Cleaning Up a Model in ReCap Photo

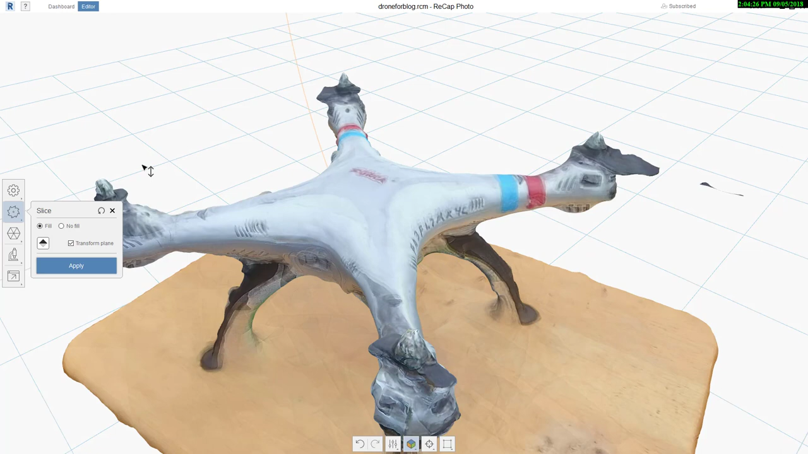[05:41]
what that will do is it'll create a plane in the model or identify a plane in the model that I can move around
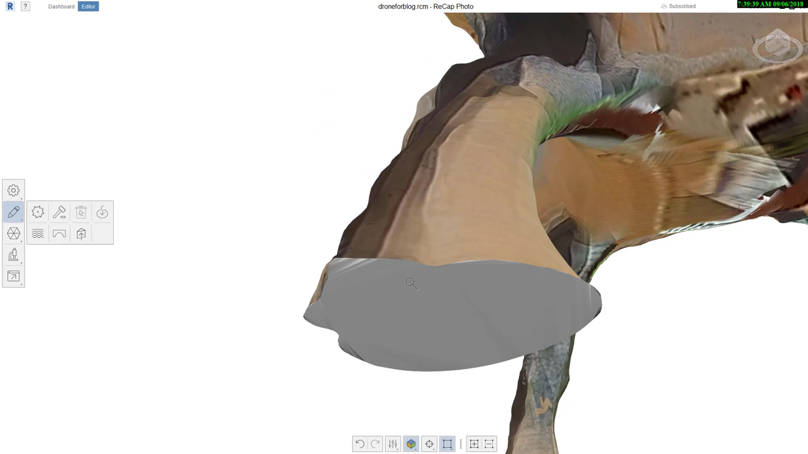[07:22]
bottoms it didn't really have a coloring to kind of follow because it's a new face it's not part of
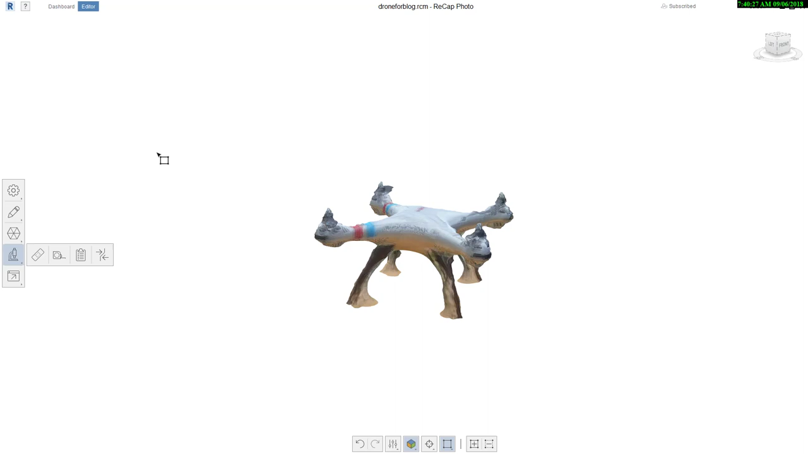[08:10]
there's even an analyze there would help you find issues and things along those lines but that's really kind of the bottom line here is you could spend as much or a little time as you'd like kind of completing those tasks now that I have that I'm gonna go up here and save this now I'm ready for the next step